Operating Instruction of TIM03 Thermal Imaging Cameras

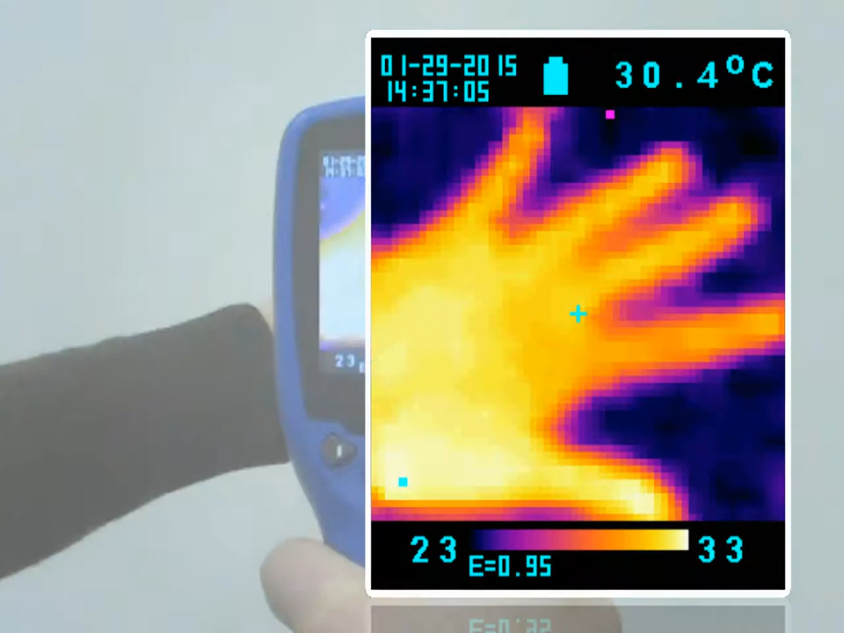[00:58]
On screen: spot 30.4°C
There are three cursors on the screen The cursor shows the temperature of the object
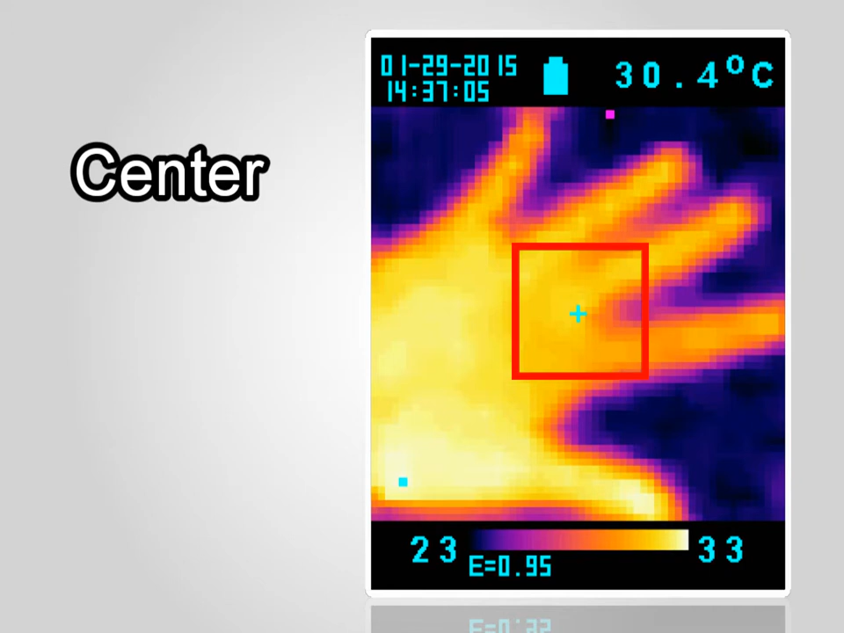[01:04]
On screen: spot 30.4°C
located in the middle of the screen Other two moving cursors indicate the highest and lowest temperatures in the thermal image
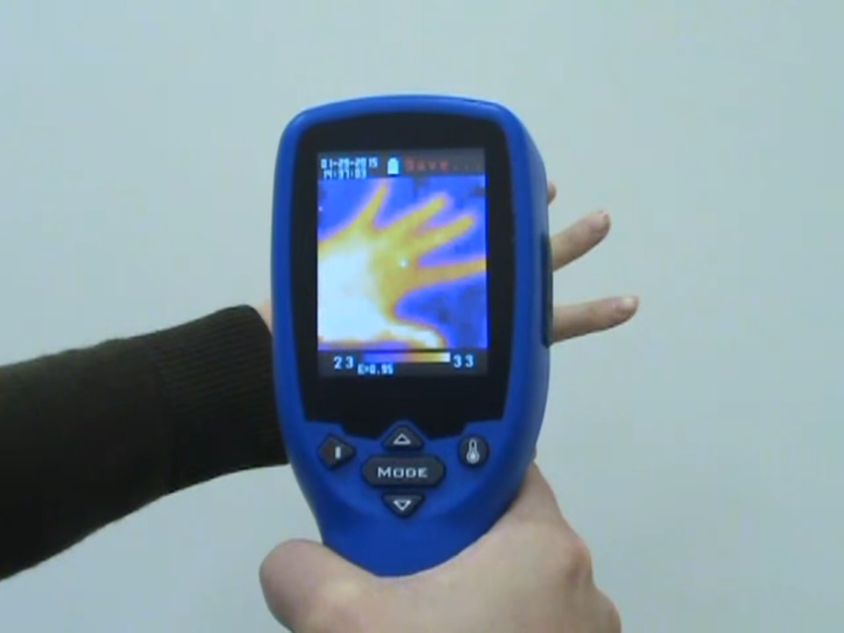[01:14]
Press trigger to save the thermal image to the micro SD card Press
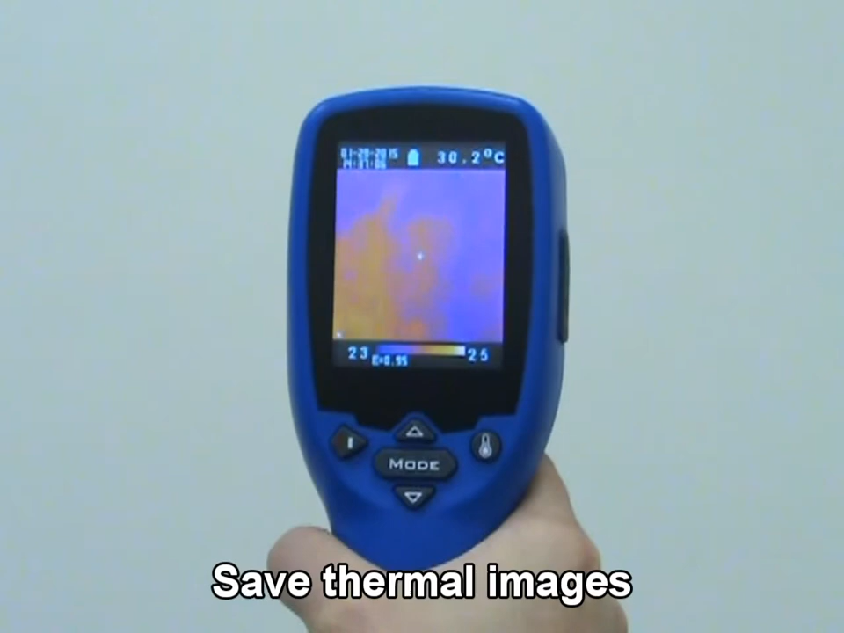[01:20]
On screen: spot 30.2°C
up key or down key to show the saved images
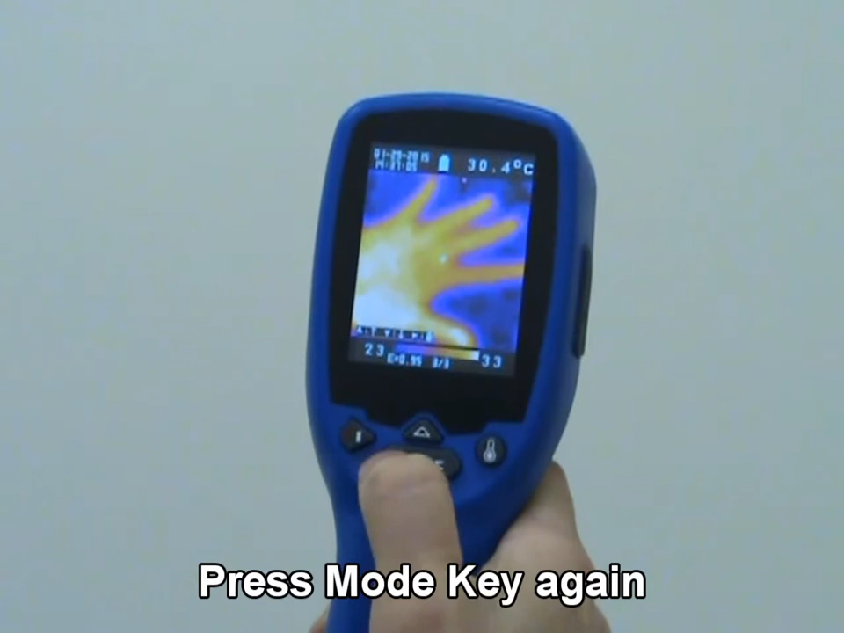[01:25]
On screen: spot 30.4°C
Press mode key again to return to the measurement screen
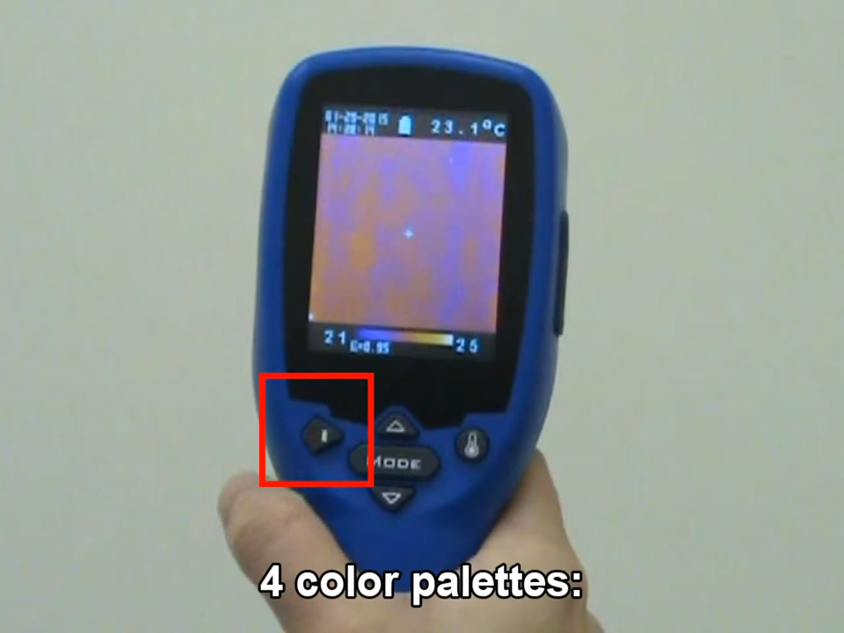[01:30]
Press color palette key to select the color palette to view thermal images Ironbow, rainbow, high contrast, grayscale
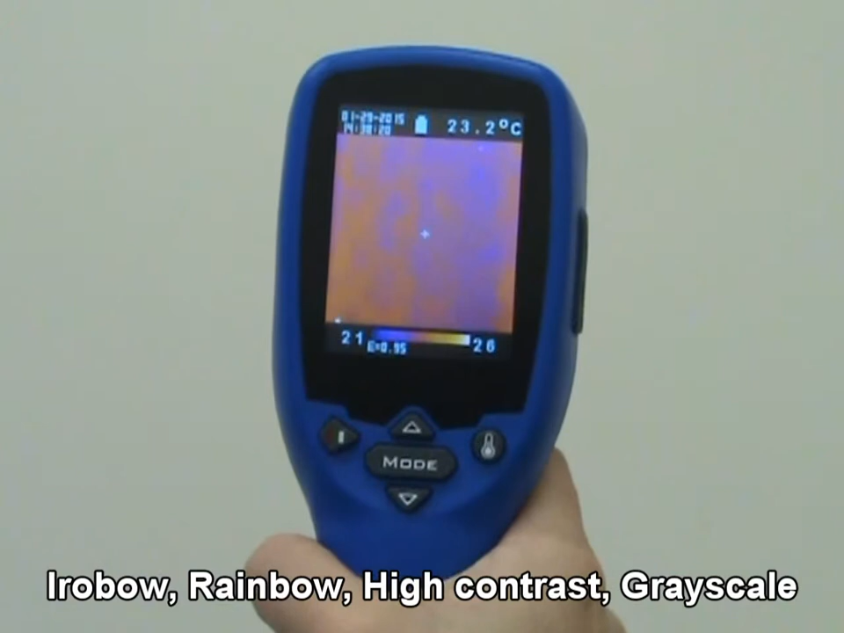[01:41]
On screen: spot 23.2°C
Press unit key for Celsius, Fahrenheit or K-transferred
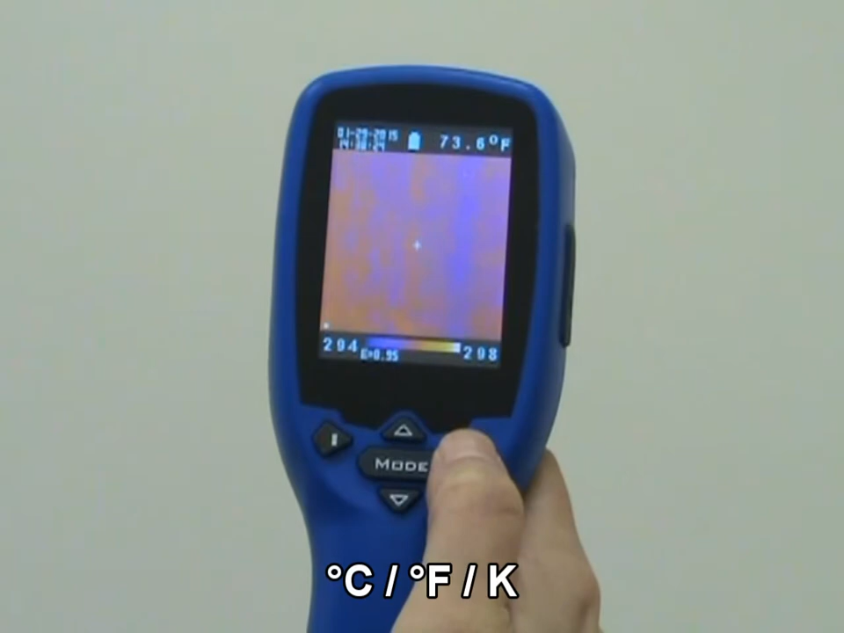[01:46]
On screen: spot 73.6°F
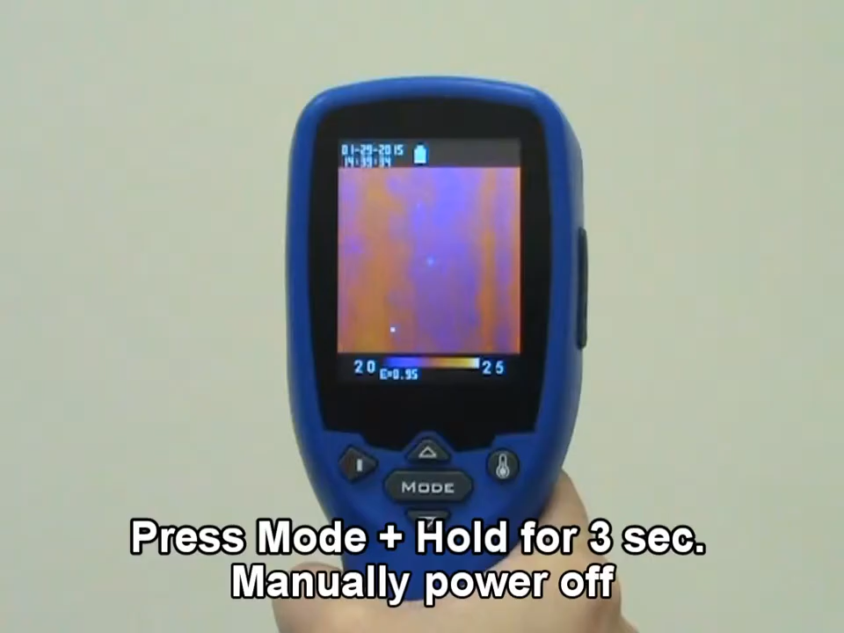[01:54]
Press mode key for more than 3 seconds to power off the unit
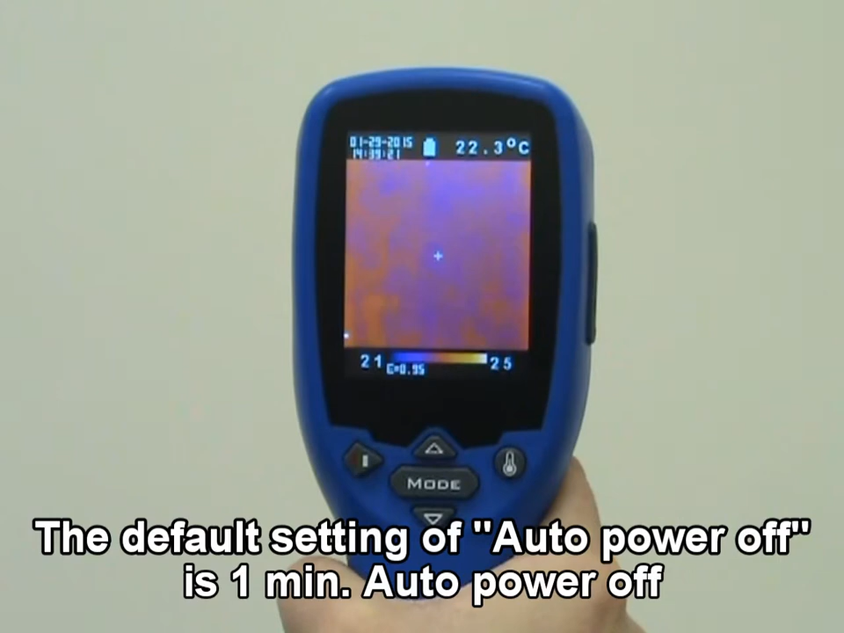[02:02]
On screen: spot 22.3°C
The device will automatically shut off if left idle for around 1 minute Or in power off mode, select auto power off time
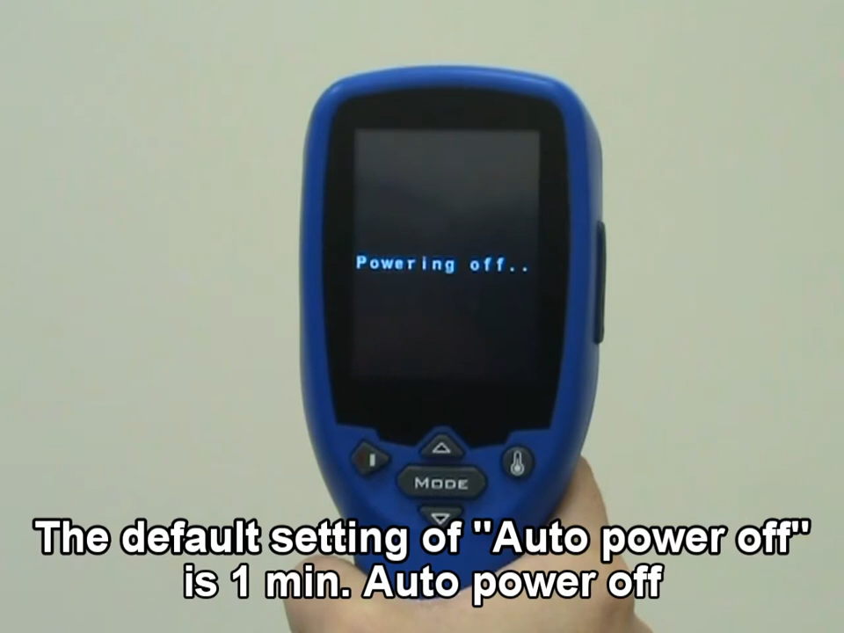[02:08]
Press mode key for scoring more display functions
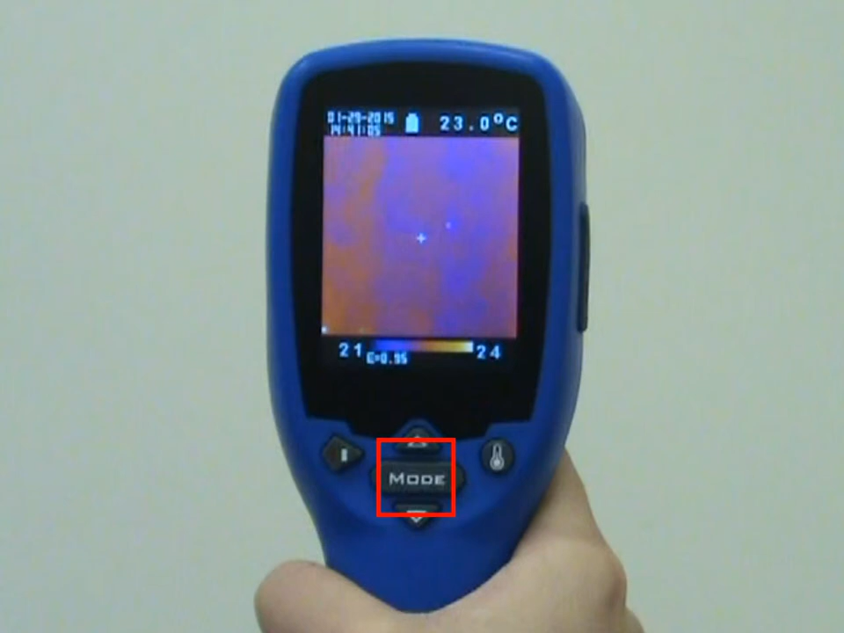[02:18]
On screen: spot 23.0°C
Then press up key or down key to change the functions
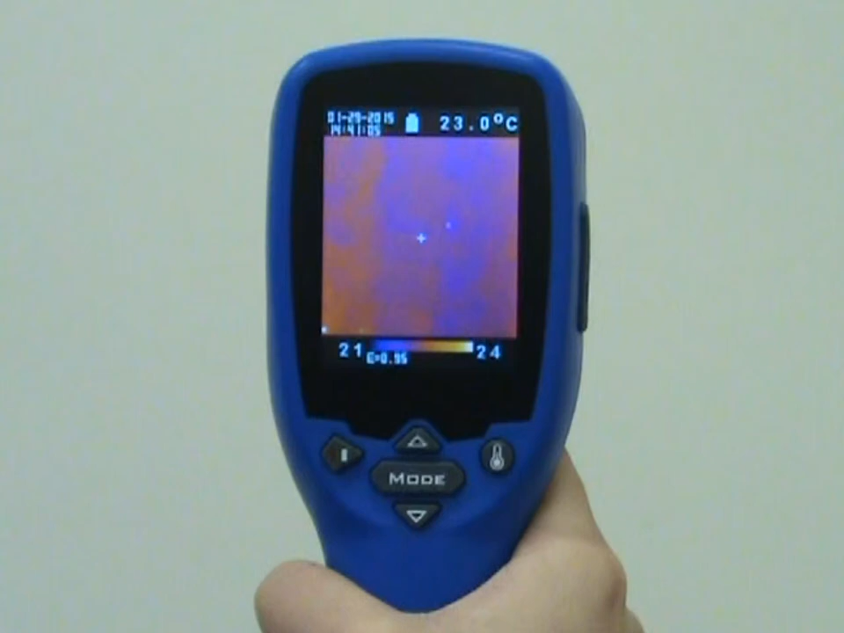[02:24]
On screen: spot 23.0°C
Then press trigger to confirm it The default emersivity is 0.95